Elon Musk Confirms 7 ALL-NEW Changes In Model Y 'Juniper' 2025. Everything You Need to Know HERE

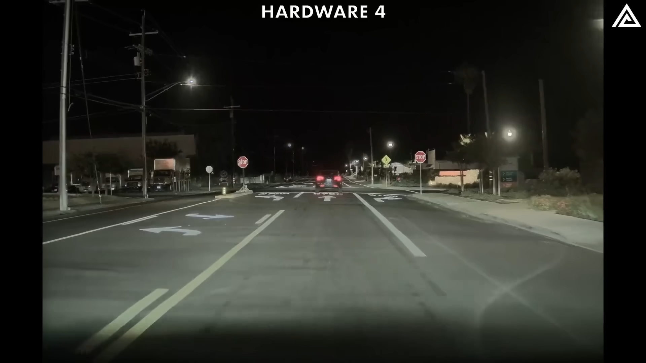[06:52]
Hardware 4's superior brightness control and color accuracy deliver vivid red hues, making critical road signs more discernible.